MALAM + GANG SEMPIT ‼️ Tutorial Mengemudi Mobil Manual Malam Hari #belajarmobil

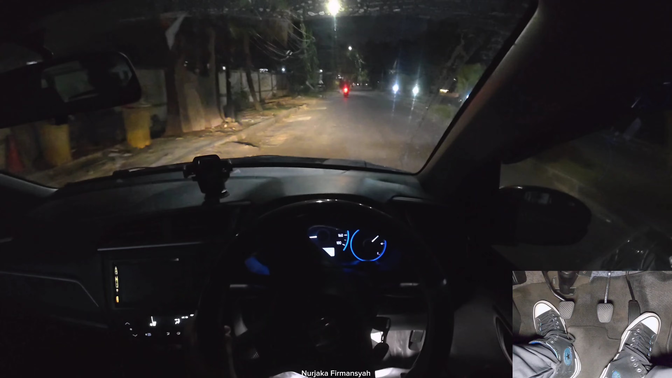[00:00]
Oke lor, untuk lewatin gang pada malam hari, yang penting tentu saja kita pelan. Mainin giginya di sekitar gigi 2 ataupun gigi 3 ya. Jangan sampai ngebut.
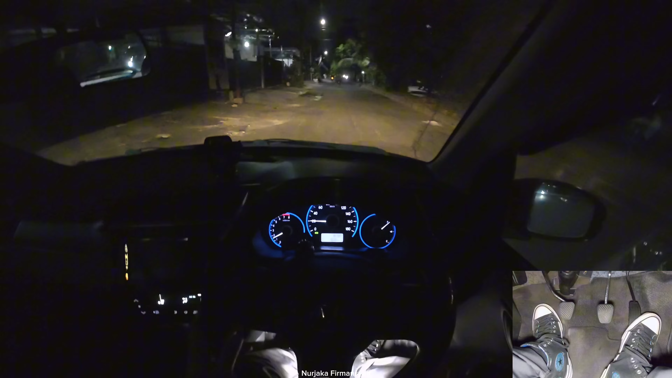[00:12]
Kalau kepelanan juga ya, kita lama nyampainya. Kita lurus. Nah, depan nih gangnya. Kita send kiri. Cek spionnya tetap. Kalau di jalanan seperti ini, bisa saja motor luncur. Jadi kita harus cek spion. Sudut belokan sejajar spion, full ke kiri lor.
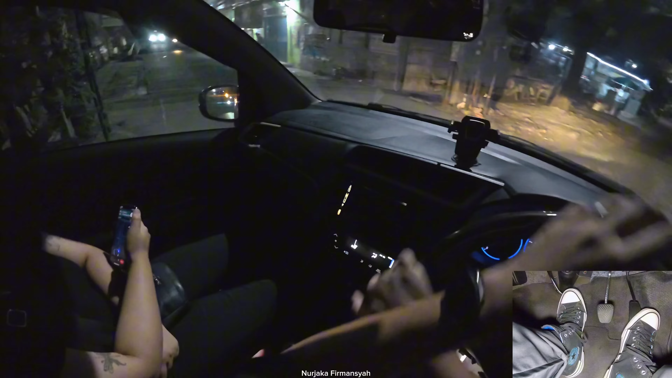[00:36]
Setengah kopling dulu. Nah, baru boleh dilepas koplingnya. Jangan lupa dibalikin setirnya.
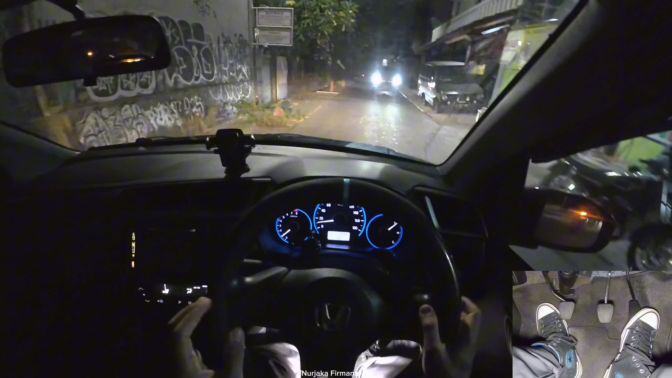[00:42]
Tadi saya masih posisi gigi 2, makannya setengah kopling. Kalau misalnya saya posisinya gigi 1, koplingnya lepas full, nggak masalah. Nah, kemudian posisi seperti ini kita harus pelan-pelan. Balikin setirnya, jangan lupa. Ketika sudah belok. Persimpangan, ini perempatan ya. Send kiri. Send kiri. Kepergi 1. Kanannya dicek. Sejajar belokan sama spion.
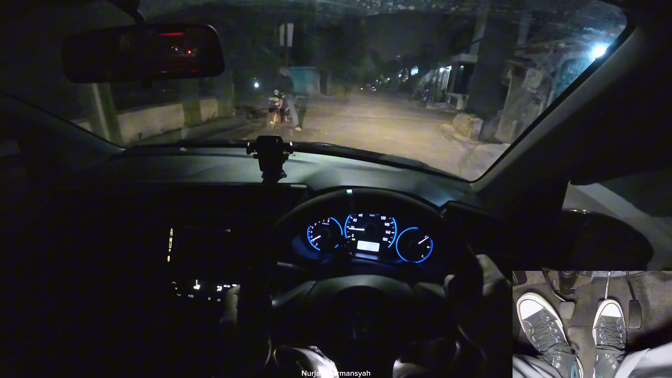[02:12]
Karena ini perempatan. Kanan kiri cek aman. Masuk kita lor. Agak kanan dikit karena depannya ada mobil. Kita balikin. Setirnya ke kiri. Depannya ada mobil lagi. Banyak sekali mobil pada parkir ya. Di pinggir jalan di sini. Perumahan elite masa kiri ini ya begini lor. Kita tetap pelan ya walaupun ini kosong.
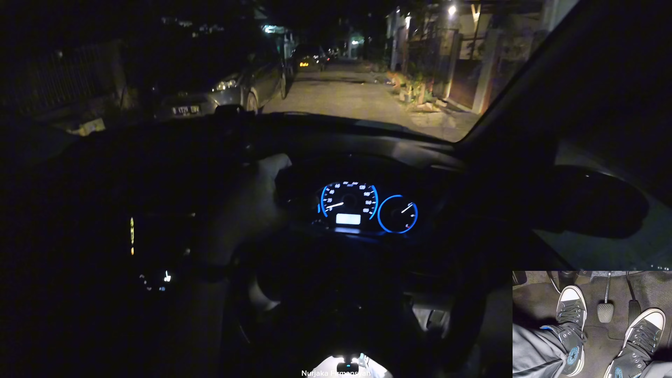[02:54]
Lepas full ketika ban belakangnya sudah melewati poldur. Kita agak sedikit yuk. Nah depan agak belokan. Kita kurangi cepatan dulu. Sedikit. Minjak remnya sedikit. Aman. Masuk lagi. Karena ini blind spot ya. Kita gak tau ini di depan kita tuh ada apa. Balikin setirnya jangan lupa. Minjak remnya. Hoper gigi 1.
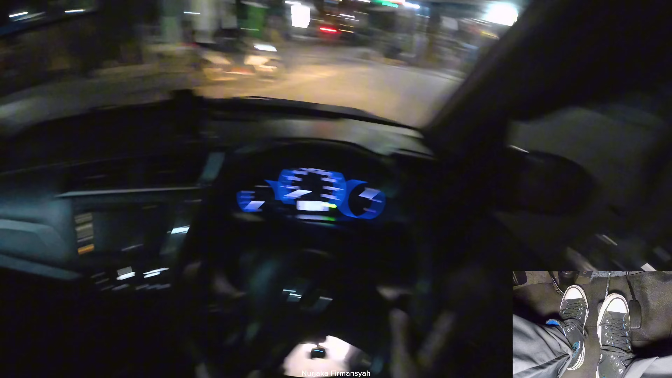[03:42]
Kanan kiri dicek. Aman. Masuk. Nah maksud saya lebarnya begini lor. Tuh. Kita harus berada di sebelah kiri.
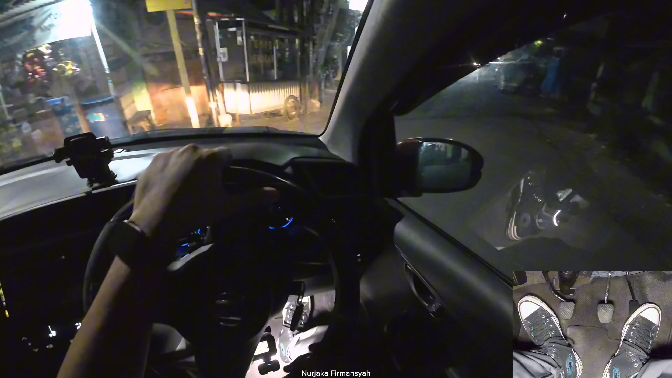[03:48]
Jangan lupa balikin setirnya. Nah. Jadi jangan mepet ke kanan. Ketika ada motor ataupun mobil. Dia masih bisa lewat. Ketika kita posisi belok ya. Ini ada polder. Tapi kita dapet setengah doang nih poldernya. Gas lagi. Minjak remnya. Ada polder lagi. Boleh nih Hoper gigi 1.
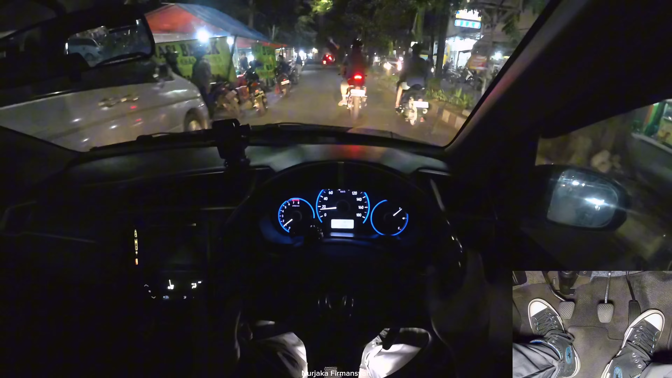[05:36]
Kanan dikit ya. Karena banyak. Pedagang kaki lima. Oke. Kita ke kiri. Send kiri. Cek spioni. Nah ini karena kita mau ke suatu tujuan lor. Jadi agak bingung lewat jalanannya. Sambil lewat gang-gang kecil. Tetap yang tenang ya. Belokin setirnya tenang. Gasnya tenang. Gak usah. Menggebu-gebu. Santoy. Oke. Nah ini agak padat. Kalau padat seperti ini. Tenang dulu.
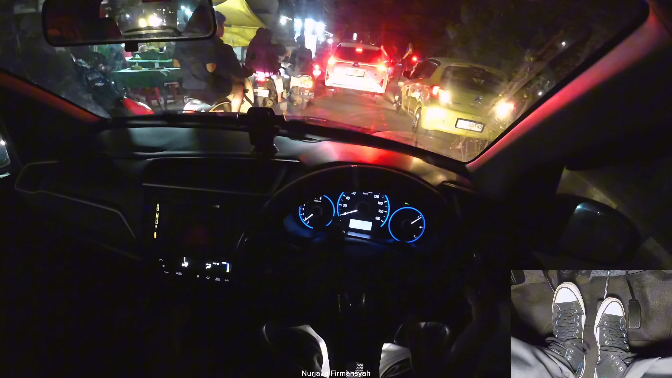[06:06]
Selesaikan dulu urusan yang menghambat nih. Dia nih lagi parkir. Kita agak kiri dikit.
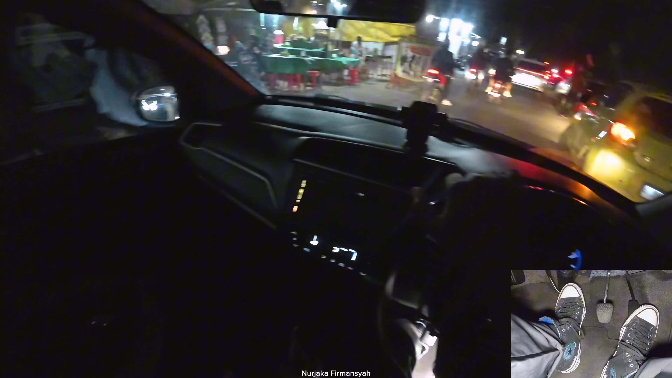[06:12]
Cek spionnya. Nah terus. Nah kemudian yang di depannya juga. Biarkan dia selesai dulu. Dia udah mulai lancar. Baru kita ikutan nyusul. Jadi jangan diseruduk-seruduk aja gitu lor ya. Sabar. Kita enggak sendirian. Nah ini kita muter balik nih. Pasian kanan. Loh pergi satu. Karena butuh pelan banget. Belok ke kanan.
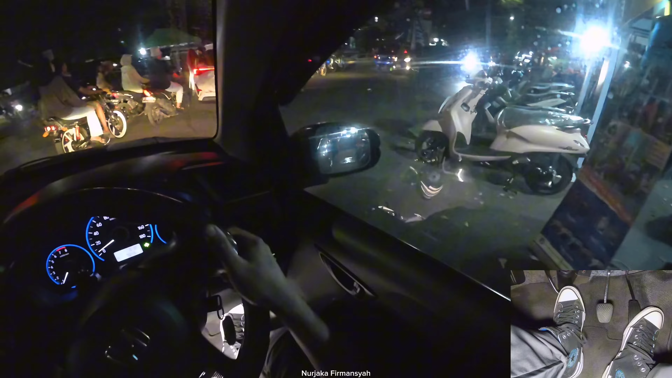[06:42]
Agak menebar beloknya lor ya. Jadi jangan di full-in. Putar setirnya. Kalau di full-in malah nubruk motor-motor itu nanti. Balikin setirnya jangan lupa.